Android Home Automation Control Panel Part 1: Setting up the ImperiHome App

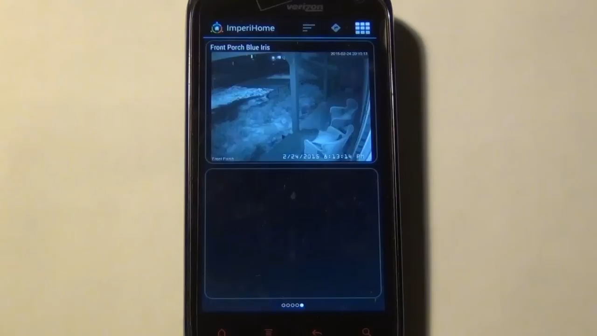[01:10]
So this one, for example, comes up when motion is triggered on my front porch. So it just loads my security camera whenever motion is triggered on my front porch, and then it just goes back to my main default page. All that can be customized in scenes using Plague, so you can control which pages you want to display based on motion, based on time of day, anything like that.